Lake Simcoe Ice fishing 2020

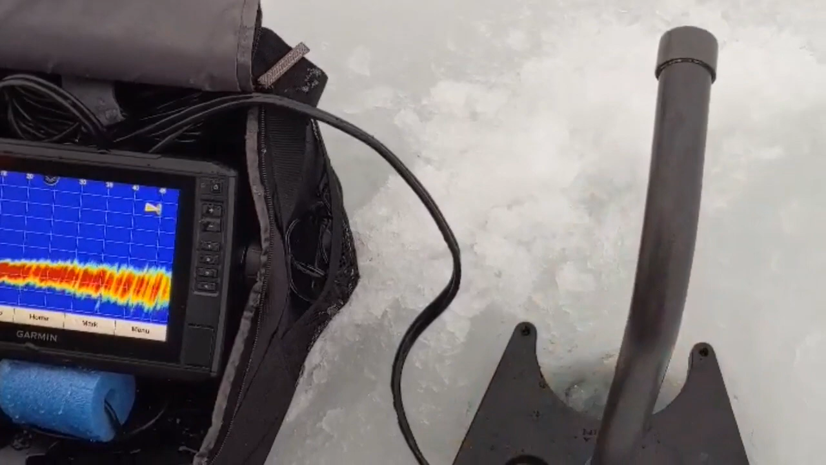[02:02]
Yeah, we got some activity. Yeah.
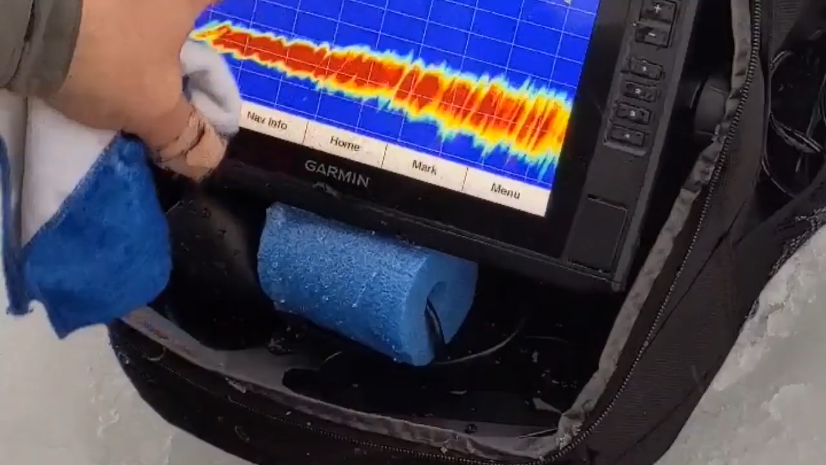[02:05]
15 feet? I don't know if those are.
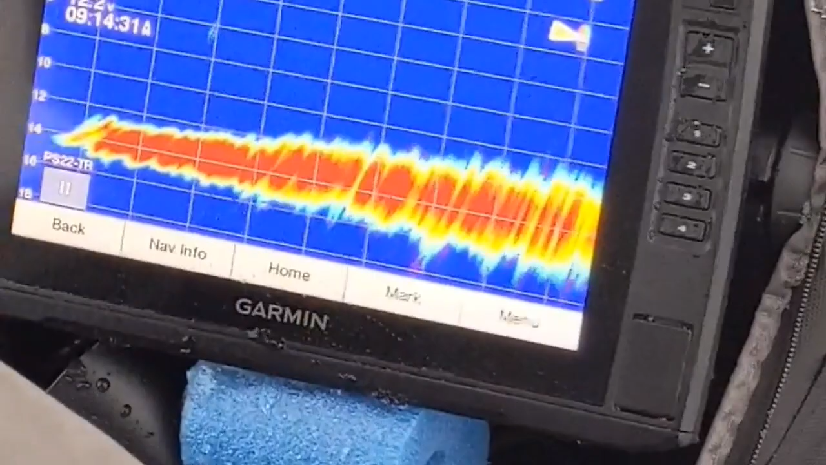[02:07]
Yeah, see him? 13 feet that way. Look at. Yeah, but where's he going? Oh, yeah, yeah.